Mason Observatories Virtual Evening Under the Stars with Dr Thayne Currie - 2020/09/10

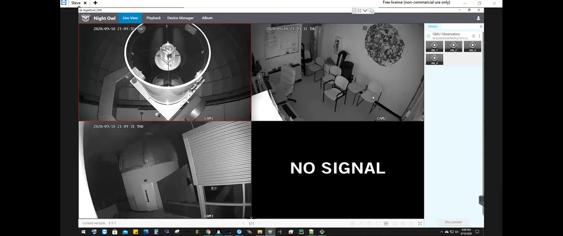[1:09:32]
So these are live image views of various places at the observatory. So in the top right. What we have is the control room. And if I zoom in on this, you can see that we are connected. Well, you can't really see, but you'll take my word for it that we're connected to this computer towards the middle left right here.
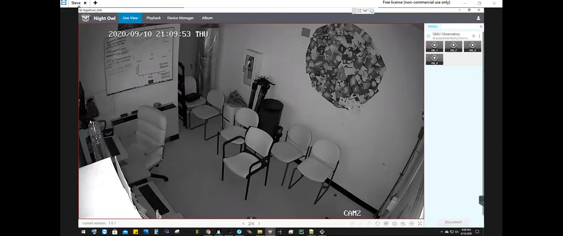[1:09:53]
So that's what we're currently connected to. And you'll notice that we have another, you can see the keyboard, at least we have a second computer down here, which is in theory, a clone of the main computer that we use. So this is the primary computer we use off to the left up here is, you know, the primary one that we use day to day. And we do all of our software testing and Windows updates on this other computer.
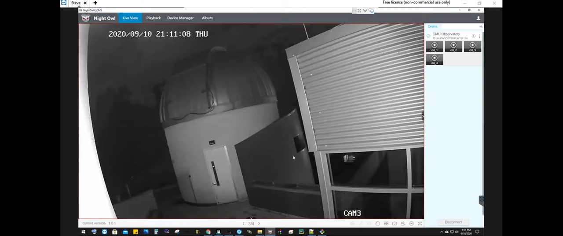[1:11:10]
And to the bottom left, we have an outside view of the dome and the roof of Research Hall. So it's a little difficult to get a sense of scale here, but the door frame, it's about six and a half feet tall, roughly, I think. So that might give a little bit of a scale. But anyways, you can see the silver dome on top of the concrete structure. And we also have this kind of thing jutting off of the dome, and that is the shutter that will open up the top part.